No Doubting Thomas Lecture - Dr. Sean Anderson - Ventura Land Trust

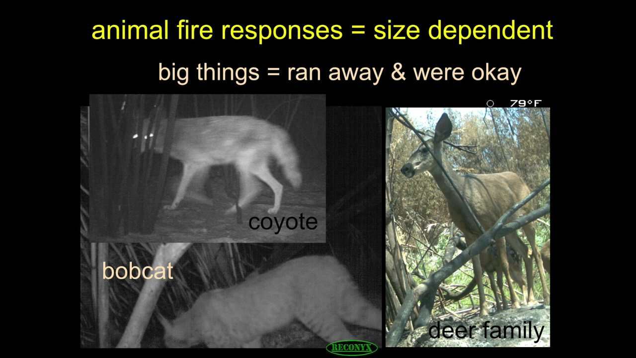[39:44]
Here's a family of deer that are just hanging out in the naked trees. They're like, what do we do? What do we do? So they're concentrating in there. Coyotes, bobcats.